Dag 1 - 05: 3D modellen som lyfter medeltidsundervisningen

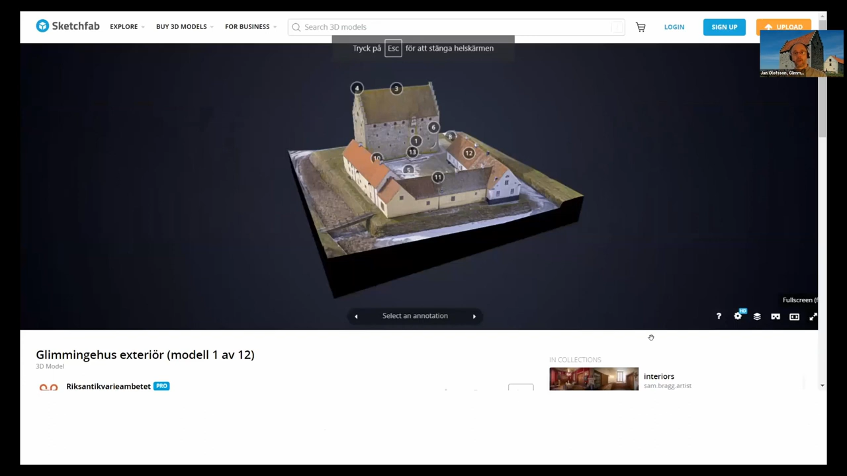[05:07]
När vi fick den här modellen klar då så kunde vi gå ut till skolan och erbjuda ett nytt sätt att arbeta. Att vi kunde presentera platsen via 3D-modellen. Och sen haka på de här filmerna som jag nämnde tidigare. Och då brukar vi ju inleda lite exteriört. Så här ser borgen ut utifrån. Och här om ni besöker modellen så kan ni kika på de här olika annotationerna och klicka på dem och få upp information.
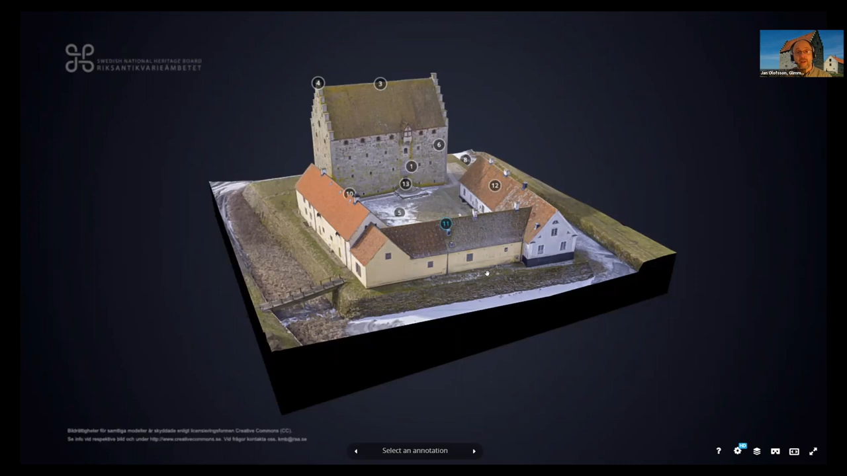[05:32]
Men när vi visar så brukar vi alltid dölja dem så länge. Och sen så kan man då se själva stenhuset från slutet på medeltiden.
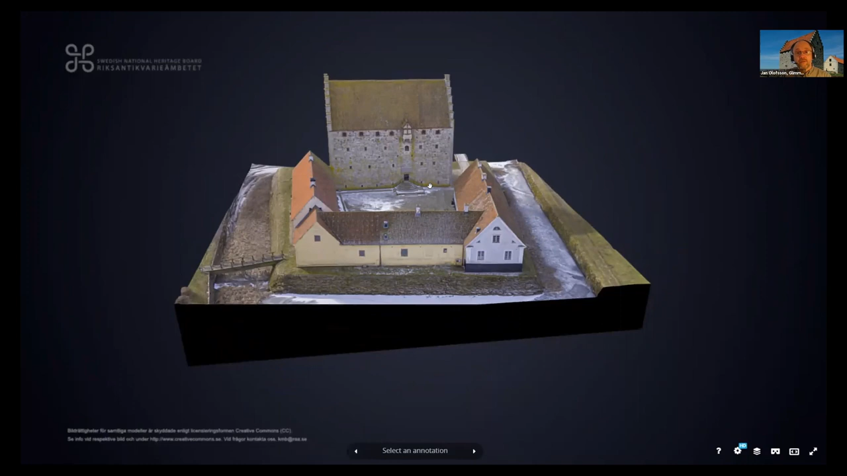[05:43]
Och jag sitter då här inne så att det finns inte riktigt i närheten. Men vi ska väl ta och gå lite närmare tycker jag. Vi kan väl gå och segla in på borgården.
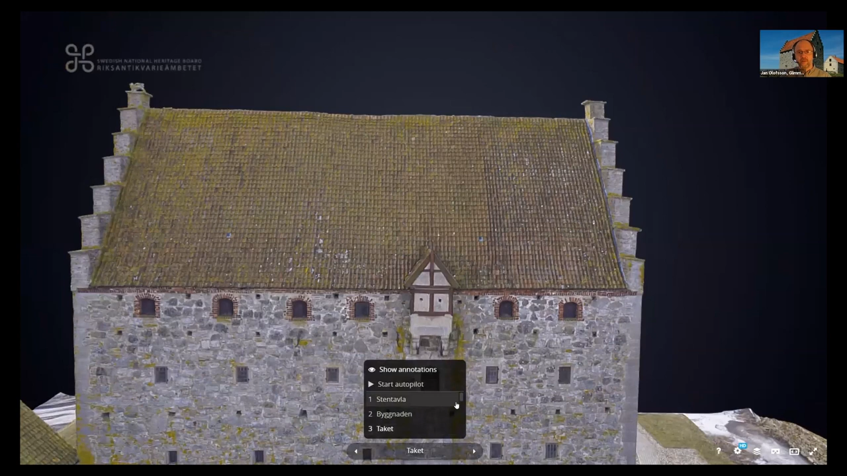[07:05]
Vad är det som finns uppe på tinnen? Men jo då,
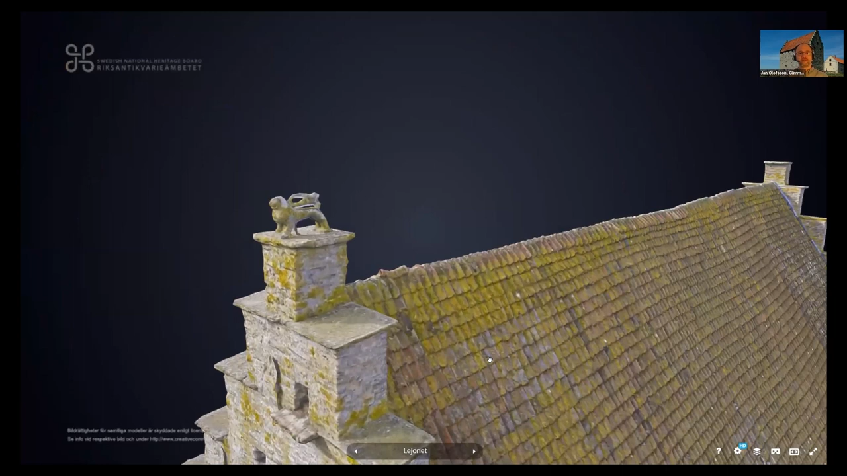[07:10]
det är mycket riktigt ett lejon som står där och kikar ut mot havet några kilometer bort. Så är det.
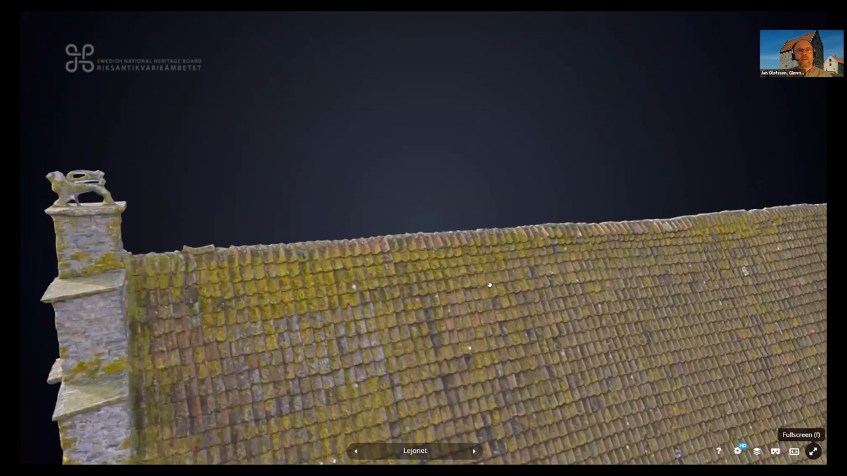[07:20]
Vi tar väl och går vidare i själva borgen tycker jag. Vi släcker ner den. Den. Här är nästa modell.